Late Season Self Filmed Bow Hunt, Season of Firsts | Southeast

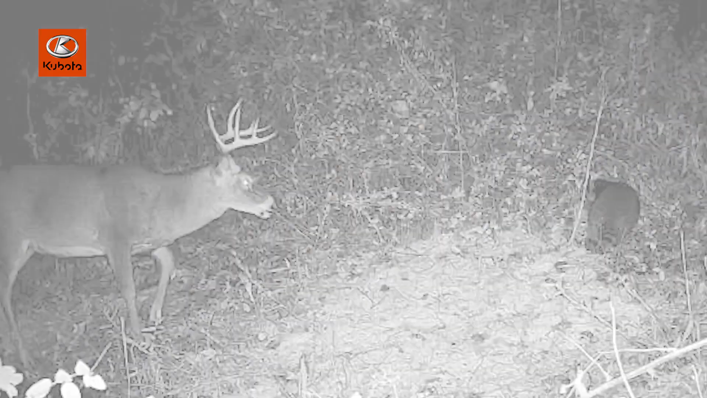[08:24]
He's been on camera here with us for 3 years now. He was a nice 4.5-year-old deer this year.